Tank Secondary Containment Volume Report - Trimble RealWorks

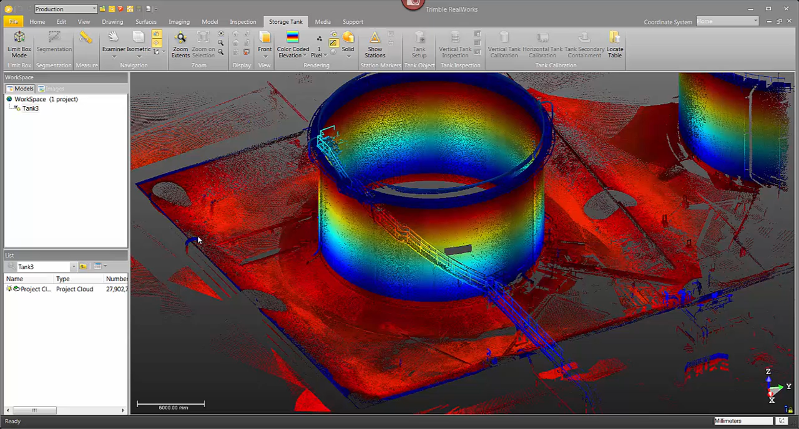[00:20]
The secondary containment area is generally a dirt or concrete structure built around the storage tank that
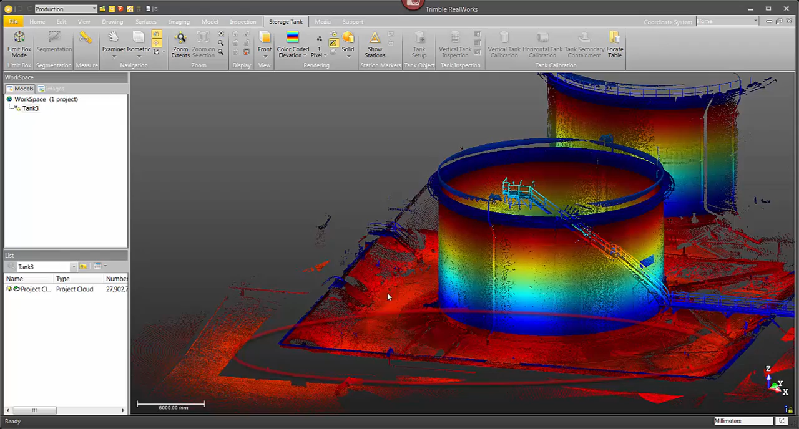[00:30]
is meant to contain any product that may leak out for one reason or another. Alright, so I've got just a pretty standard storage tank here.
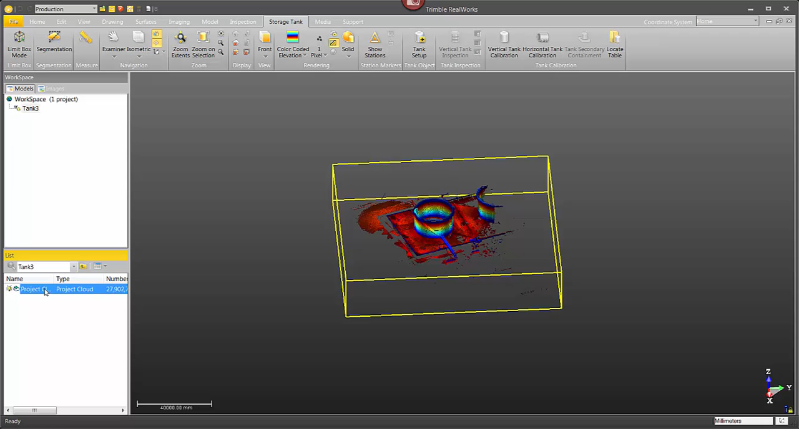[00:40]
I'm going to select it from my list window and then in production mode I'm going to click
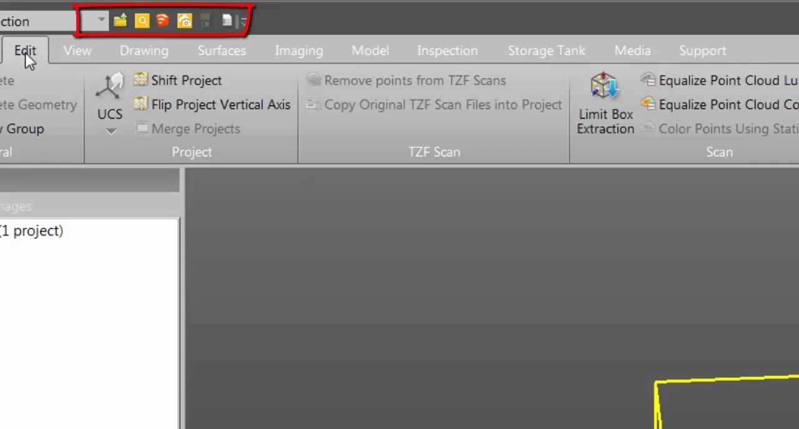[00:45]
on the edit tab and then click on the sampling tool.
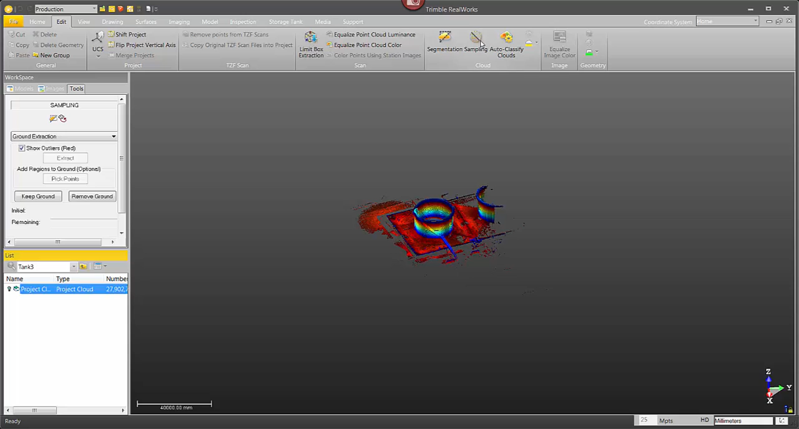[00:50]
Okay, so once the sampling tool is open I'm going to select the ground extraction option from the drop-down list. There it is and then I just need to click on extract.
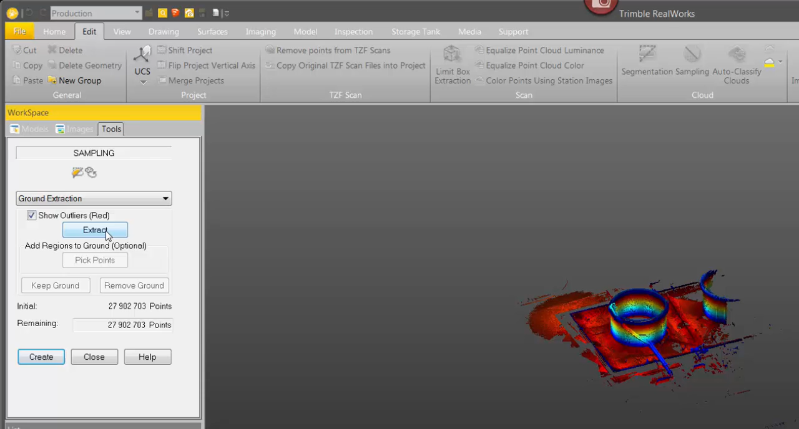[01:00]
What this is going to do is then go through and extract out everything that's not part of the ground. That would be the tank, any vehicles or people or survey equipment that's not part of the ground.
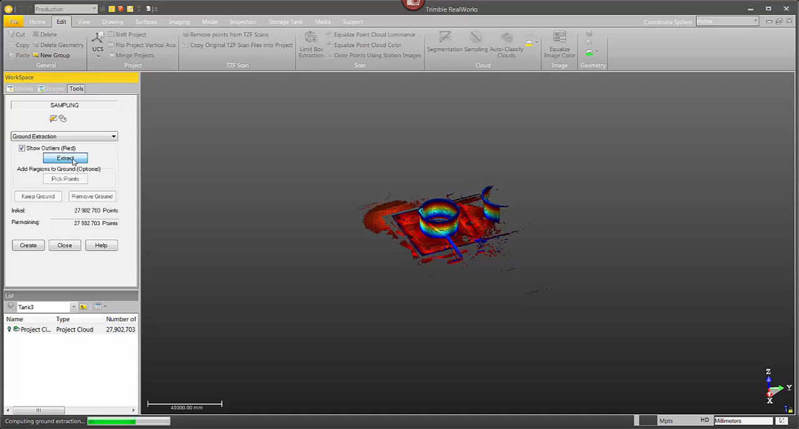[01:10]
Okay, so now it's finished.
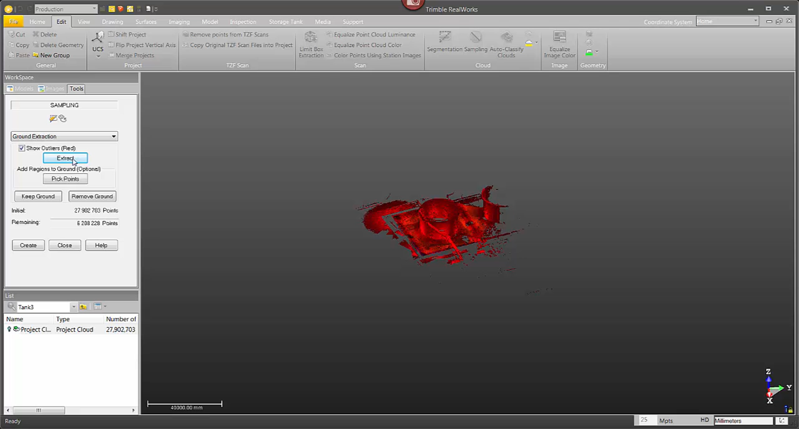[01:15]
I'm just going to go up and change the cloud rendering to grayscale so you can see the areas
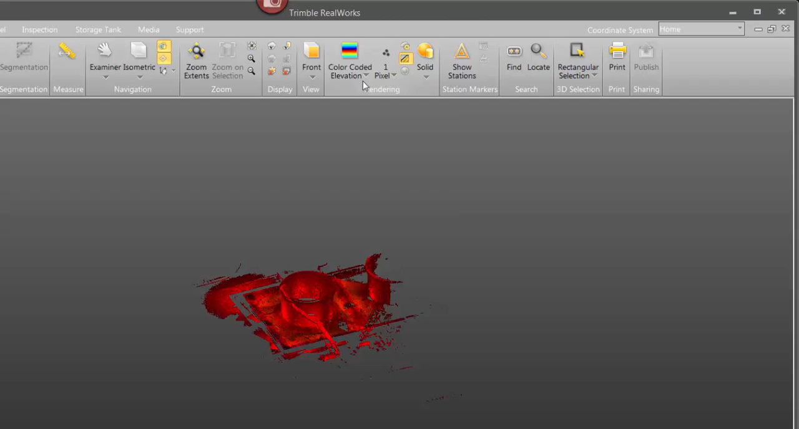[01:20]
highlighted in red that are going to be removed. Okay, so there.
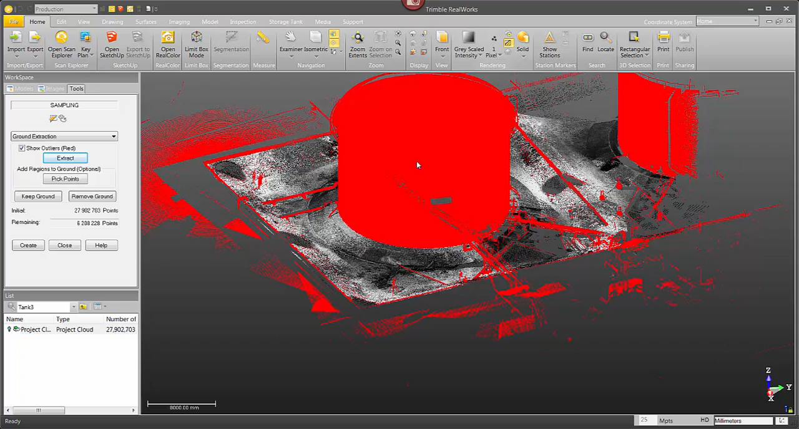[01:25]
Everything in red, the storage tank, you see we've got some survey equipment down here,
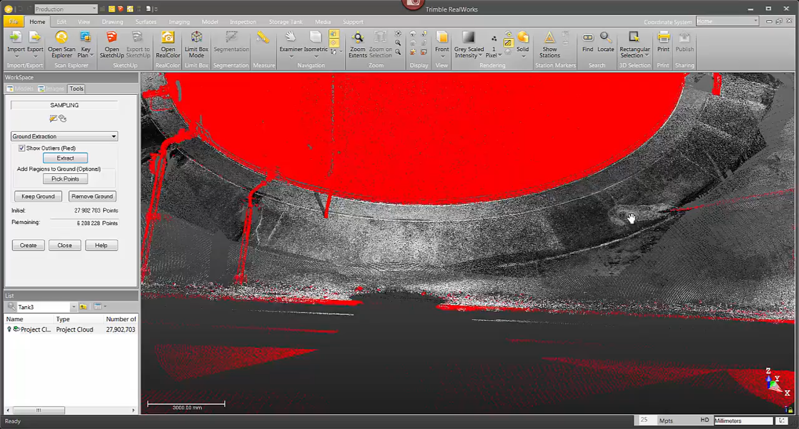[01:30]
some hoses, some pipes, steps, ladders.
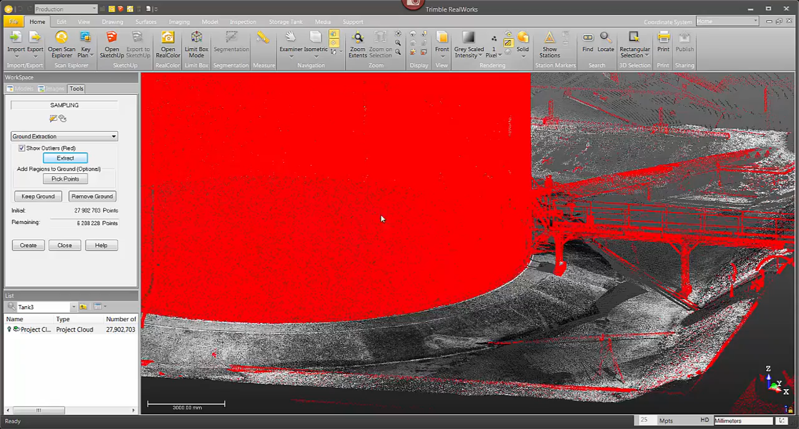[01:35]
All of this is going to go away and then we're going to be left with just the clean area that's the ground.
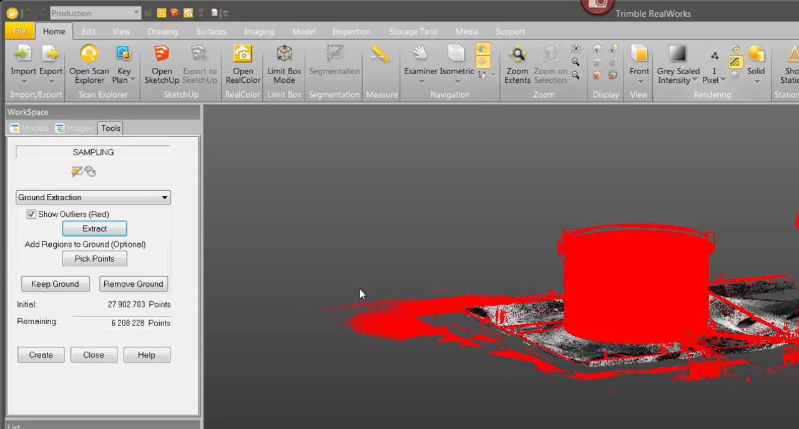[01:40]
So I'm just going to go ahead and click on create and then in my list window I now have a new object called ground extraction.
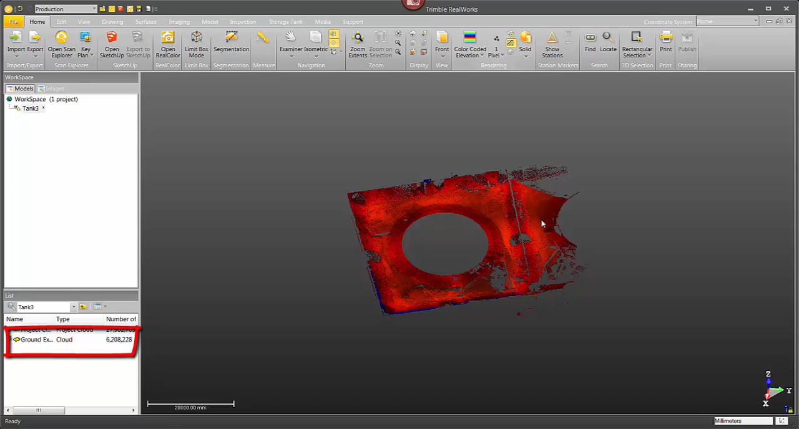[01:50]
Okay, so now I want to go and select my main project cloud,
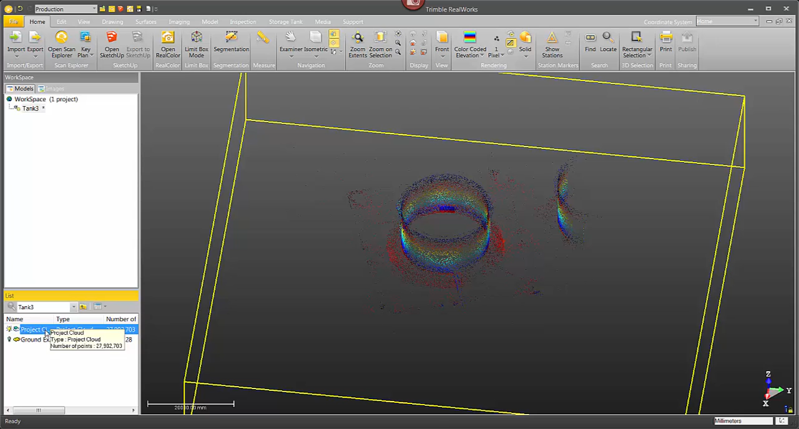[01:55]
not the ground extraction object that I just created but the main project cloud and then I'm
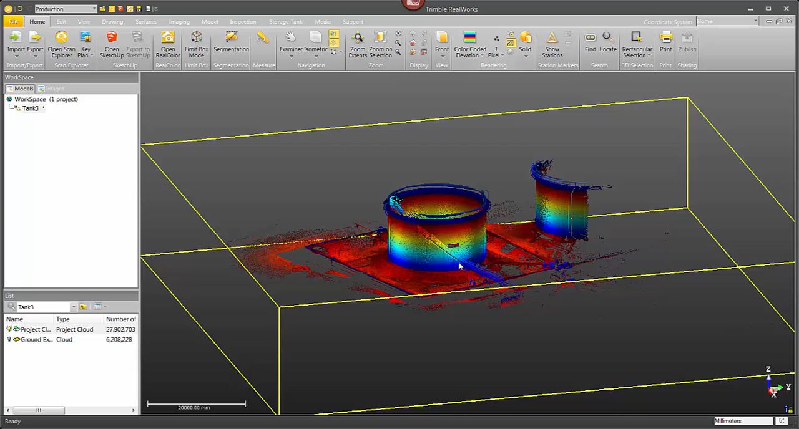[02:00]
going to go up here to the top and select the storage tank tab and then I want to select tank setup.
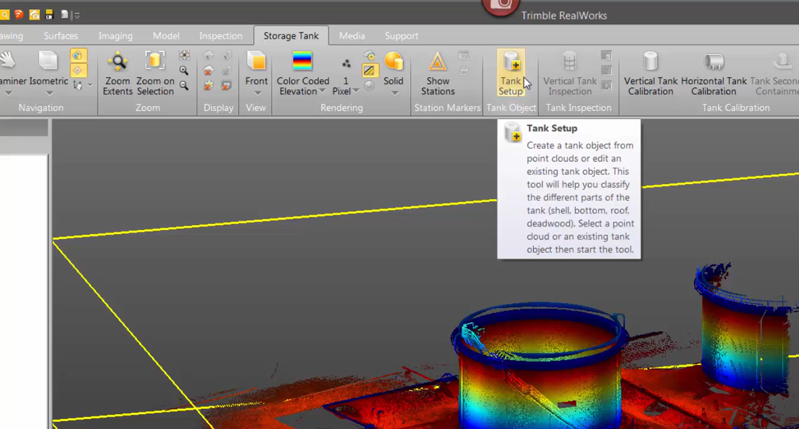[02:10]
Now this is going to run through and extract just the storage tank itself. So we isolated the ground now we want to isolate the storage tank. So now that we're in the tank setup tool I'm going to go through and in step one I'm just going to define what kind of tank it is. In this case it's a vertical cylinder and where'd we scan it from? In this case we scanned it from the outside.
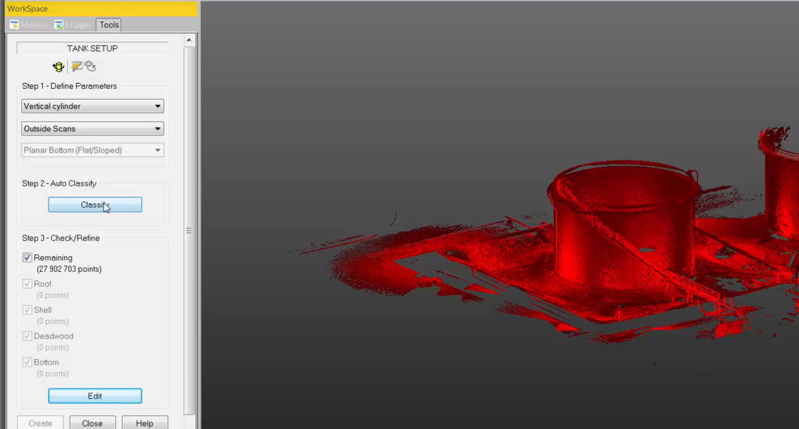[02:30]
Next step is pretty simple just need to click on classify.
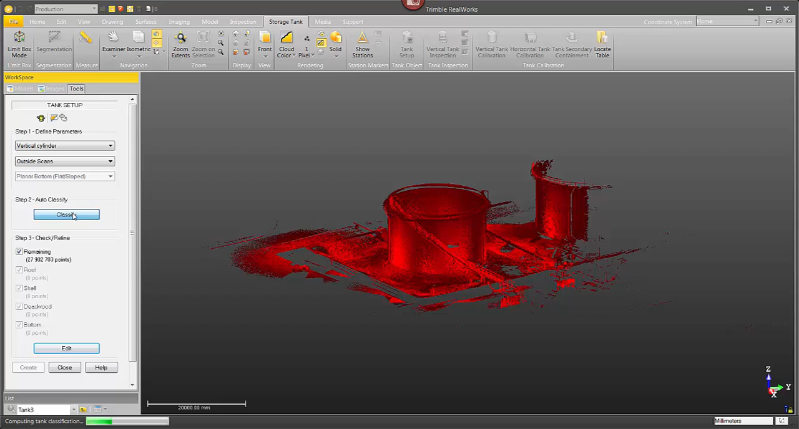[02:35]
Now the classification step it's going to take a little while depending on the size of the tank and the amount of points in point cloud.
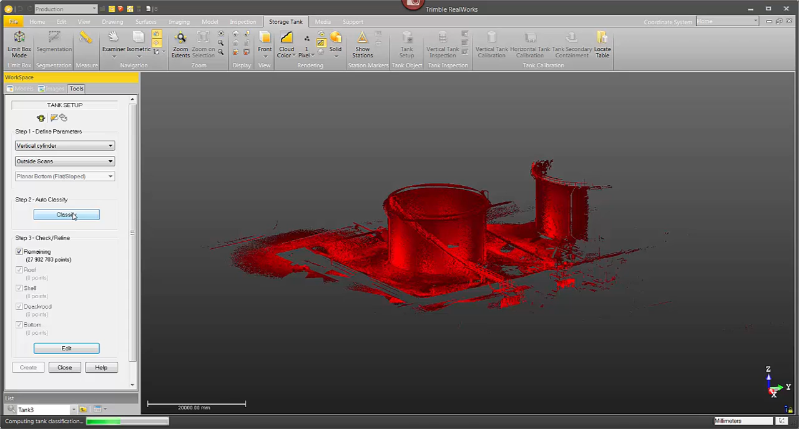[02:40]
It's usually not too long. Once it finishes you can see here it's isolated the storage tank and just blue and everything else and red
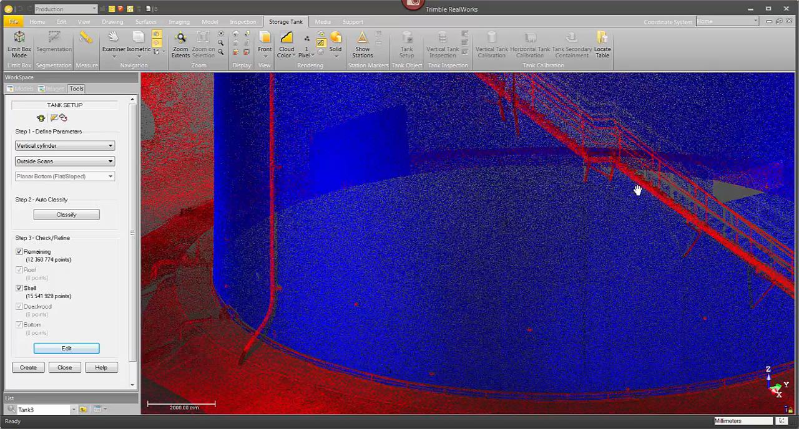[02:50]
like these ladders and pipes and nozzles sticking out.
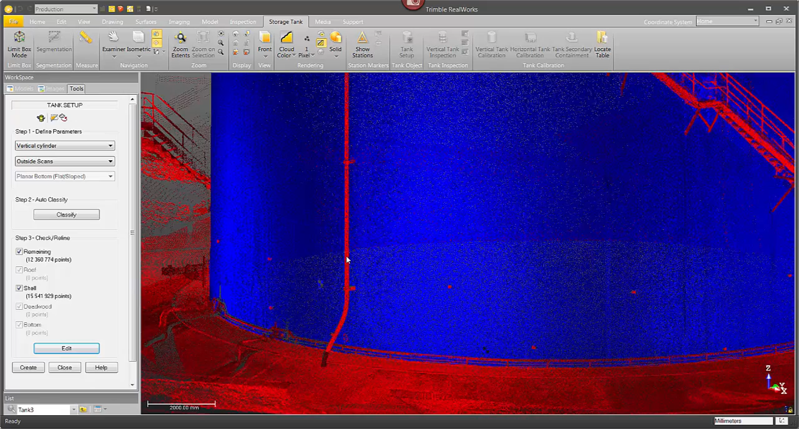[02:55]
Basically everything that's not part of the storage tank. That's not always perfect so I could click on edit if I needed to but in this case it's good enough.
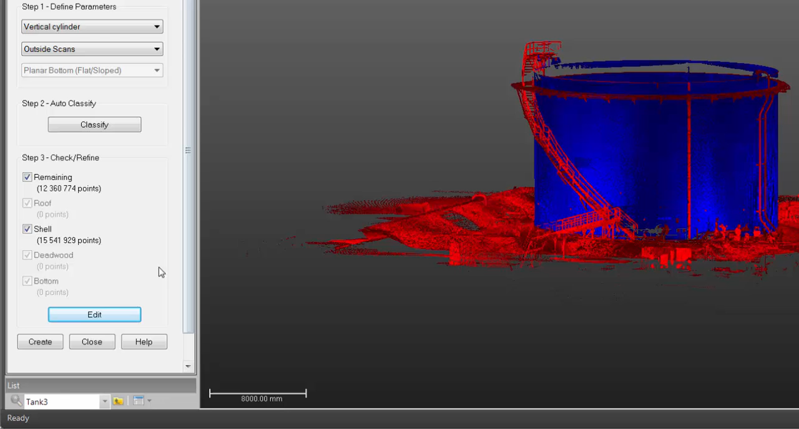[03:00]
I'm just going to click on create.
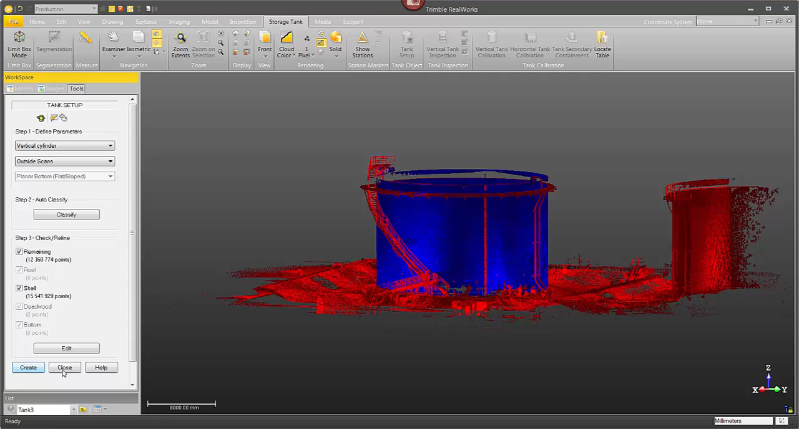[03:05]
Okay close the tool. Now if I just move my list window up here it's created another new object.
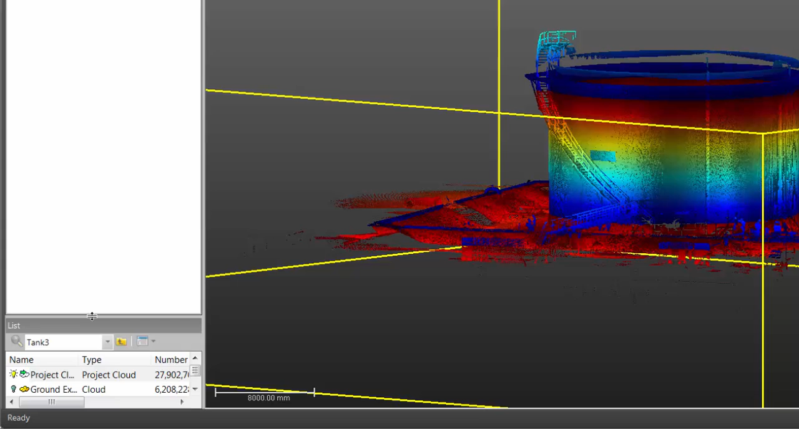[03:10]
This is going to be a storage tank object. The next thing I want to do is select both the new tank object and the ground extraction object.
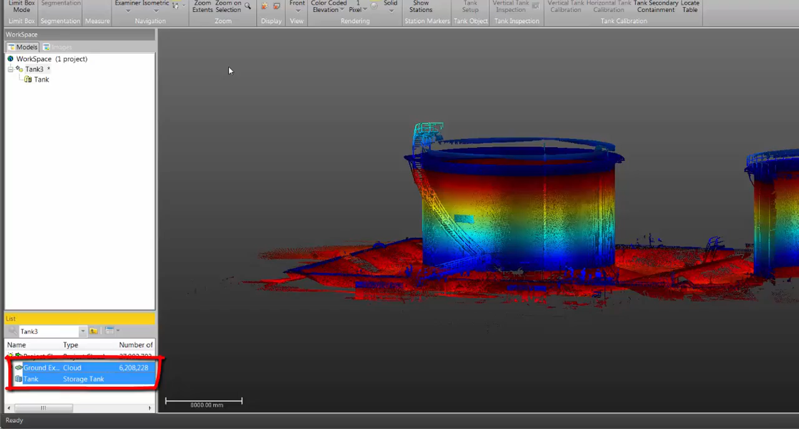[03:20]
Select them both then under the storage tank tab select the tank secondary containment tool.
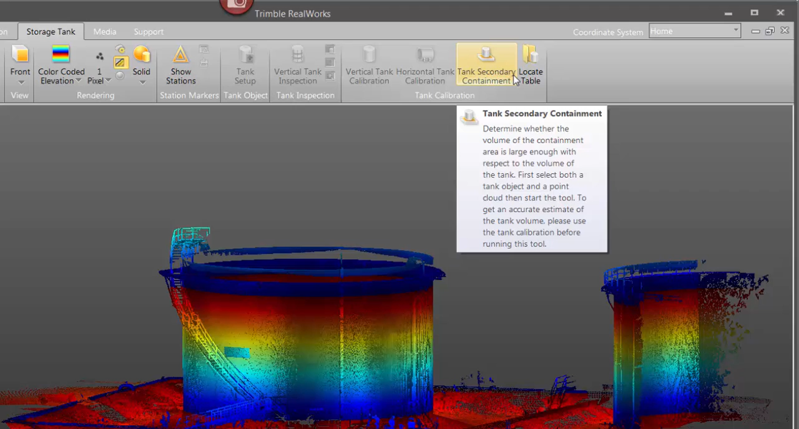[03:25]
The tank secondary containment tool is laid out pretty much like other real works tools.
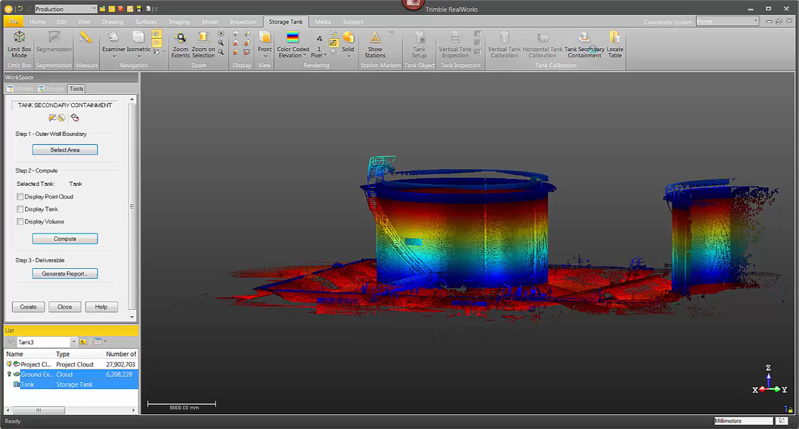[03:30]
It's going to start with step one and in step one I want to go in and define the outer wall boundary.